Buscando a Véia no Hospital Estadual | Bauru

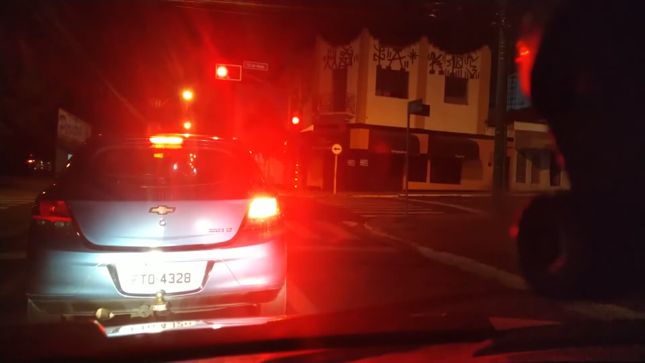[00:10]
é o seguinte, é, eu não vou fazer o vídeo total, porque senão vai ficar embaçado, hein, esse vídeo vai ficar muito grande, mas enfim, pode ser que tem um ponto aí que a gente, ah, dá pra dar umas aceleradas, né, é, dá pra dar umas aceleradas, é, mas dar uma acelerada não tem graça, não, deixa quieto, vou fazer um vídeo então, Então, eu preciso ir ali no Hospital Estadual de Bauru, só que eu tô vendo aqui que por onde que eu vou aqui,
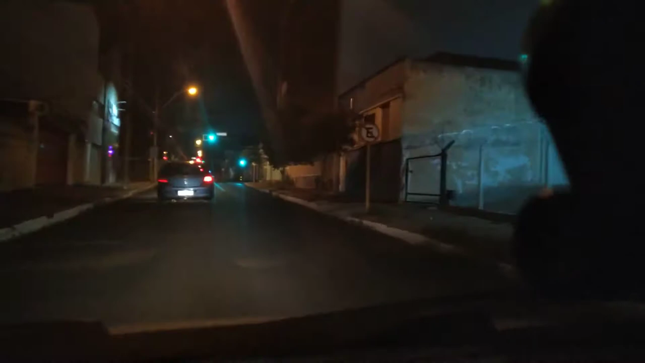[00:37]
porque eu não tenho costume de ficar indo pra lugar coisado de determinado lugar, então, vou fazer o seguinte,
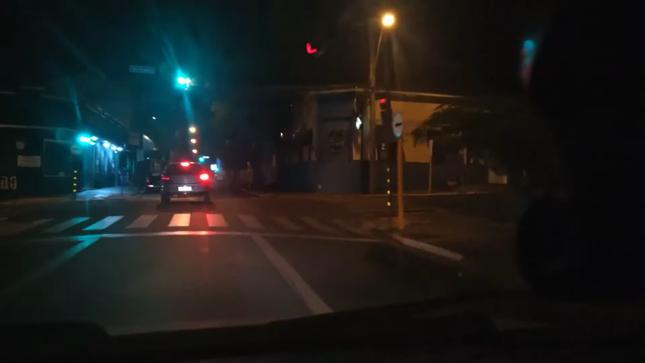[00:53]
eu não tô querendo descer pra abortar, ah, não, eu tô marcando, Ah, eu tô querendo, eu tô querendo dar uma volta que não tem cabimento, não,
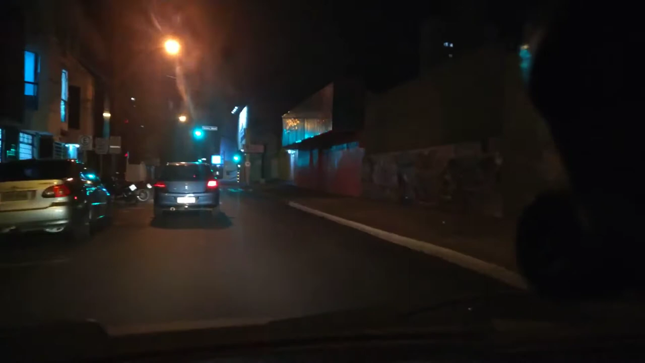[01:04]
se eu ir reto aqui, virar e depois coisar, não, vai dar certo, vai dar certo, seremos felizes, queridos, vamos ser felizes, é, então, pessoal, aproveitar pra nós bater esse papo, né, não, é coisar, opa, vamos, vai carro, eita, querendo, não tem gasolina, vai fi, vai fechar o bagulho, ah lá, fechou, como que eu vou passar no sinal laranja?
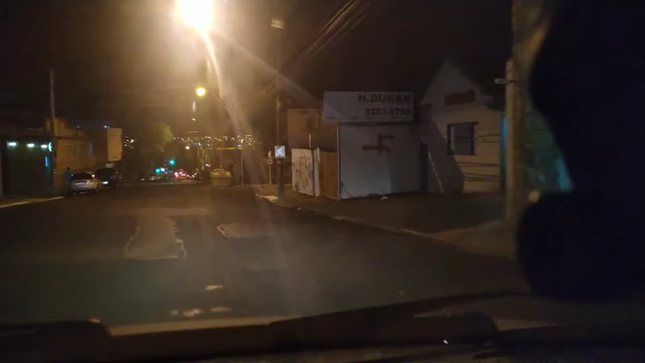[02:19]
ó, esse daqui é Araújo, Araújo, hein, eu vou virar numa outra rua ali, que eu não sei o nome, mas eu saindo na Nações, pra mim tá bom demais, é, nessa rua aqui, ó, eu viro pra esquerda, dá certo agora, querido, tem um boteco aqui, um eco pub, é, um eco pub, vamos virar com calma,
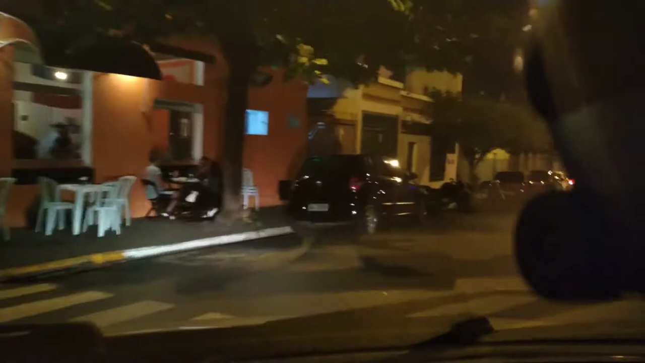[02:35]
porque o pessoal não tá nem aí, eles param os carros de qualquer jeito, Ah, Nações, amor da vida do carro,
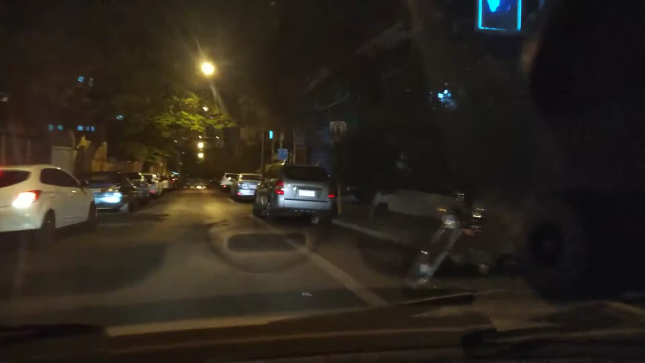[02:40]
a Nações é uma avenida coisada, é legal, vamos pegar Nações quase inteira, hein, é isso aí, vamos esperar, tem que parar, olhar, não dá pra ver agora, dá, vem iluminando as estrelas, dá tempo, dá tempo, dá tempo, se você ir logo dá tempo, filho, vem passando, né, tá ligado? Um sandero, sandero vermelho, olá, sandero rojo, um sandero rojo, agora até o portão abrir pra ele entrar ali, até aquele amigo,
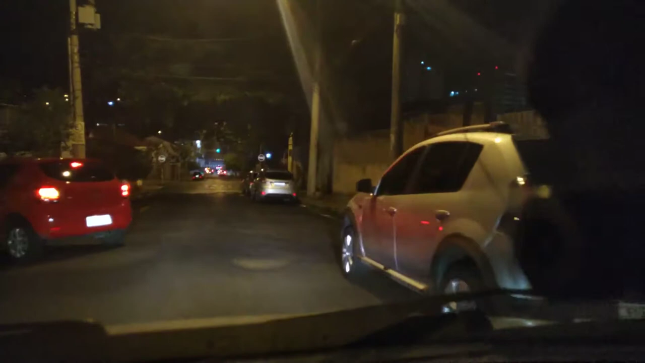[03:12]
tem uns que é amigo, viu, tem uns que é legal, Olha lá, o sinal tá vir lá embaixo, ó, mas só que o que que acontece, ó, os dois parem, dando risada para o Gori, aqui na rua Samar, não é não, é só vem de cima, hein, é só vem de cima, ó, sinal da Nações, espera aí, vocês, pra mim, coisada aqui, eu não sei que rua que é essa que nós estamos, mas não me interessa, porque agora já estamos na Nações Unidas, né, Nações Unidas, né, tinha um cara lá na rádio que falava assim, tudo pra ele, tinha um azinho no final, Nações Unidas, gente, a primeira multa que eu tomei,
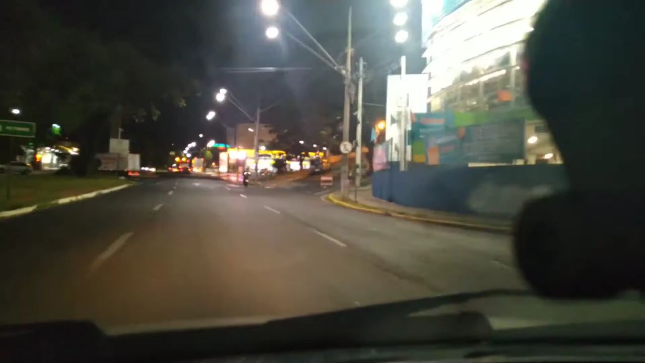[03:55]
não, deixa, olha, calma, filho, 50 por hora aqui, eu tomei uma multa aqui, ó,
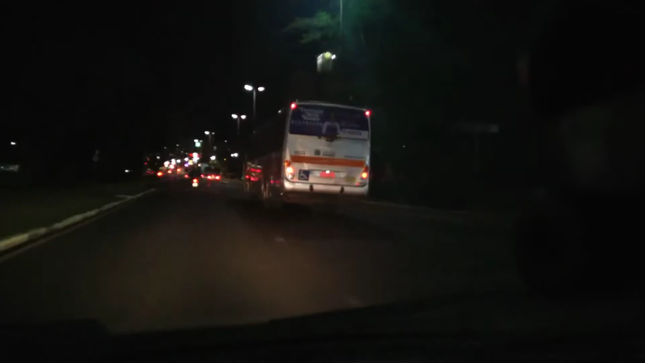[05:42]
não dá nada, ó o busão aí, ó, essa daqui é a Avenida Nações Unidas, tá, pessoal, olha, pessoal, essa daqui é a Nações Unidas, tá certo, ó, passou já do McDonald's, já passamos do McDonald's, sério, vocês viram que, o que que é isso, né, vai, fi, tá marcando, não vou correr, não, não sei pra que ficar correndo, se você quer correr, você desvia de mim, o duro que eu tô na faixa que corre, né, não pode ficar correndo na via, ó, eu tô a 50, 60, ah, ficar correndo pra quê? Por que esse carro na minha frente?
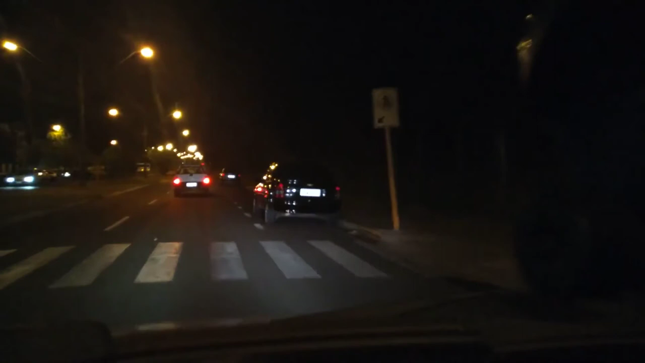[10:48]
porque é complicado, sem faixa amarela, não, não tem faixa amarela aqui, não, então eu não dei seta pra entrar, mas tudo bem,
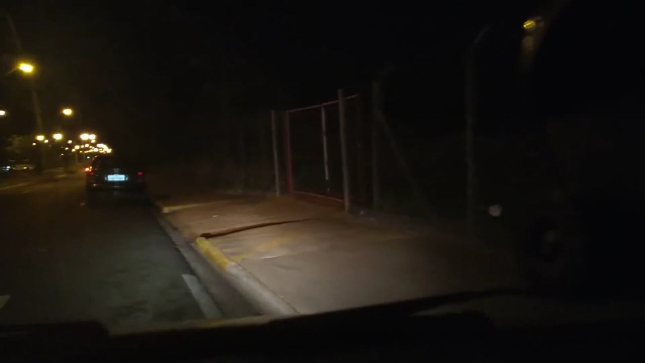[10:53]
eu vou esperar, velho, e aqui, é bom parar assim, perto de portão, você para perto de portão, aí você não tem problema, para manobrar depois, para sair, sei lá, essas coisas, desligar aqui, apagar a luz, vamos pausar, para a hora que a velha chegar, nós ir embora, vamos ver se é largo, a bateria vai aguentar até na hora de pausar, deixa eu ver quantos minutos deu, ixi, 11 minutos, o vídeo vai ficar com uma meia hora, mas tá de boa, tá de boa, eu vou fechar aqui, vou fechar, não, vou pausar e esperar a minha mãe, daqui a pouco nós voltamos, ok,